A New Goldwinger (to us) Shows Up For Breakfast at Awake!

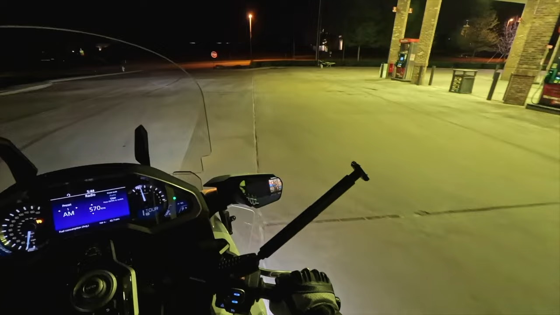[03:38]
Okay, I just left the gas station here and heading over to Einstein's. I'm a little early today.